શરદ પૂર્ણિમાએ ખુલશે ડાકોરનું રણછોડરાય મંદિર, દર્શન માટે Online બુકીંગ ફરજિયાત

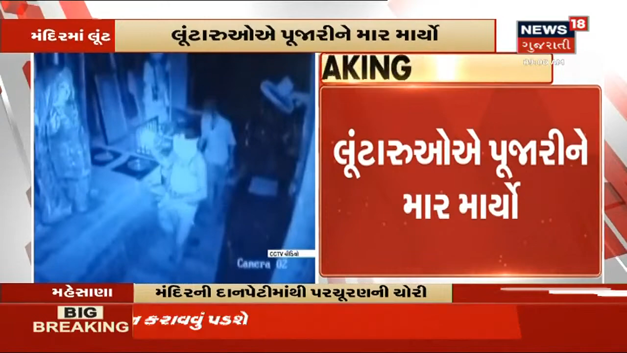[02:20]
लूटारा मंधीर नो दरवाज तोड़ी अंधर खुस्याँ आ था अबाद लुटार हुए पुजारी ने मार पन मारियो हतो ने तस्करोए मंदिर नी दान पेटी मां थी पर्चुरन नी पन चोरी करी हती आप आद रशियो जोई शकोजो CCTV मां दरशियो पन केद धता देखाया शे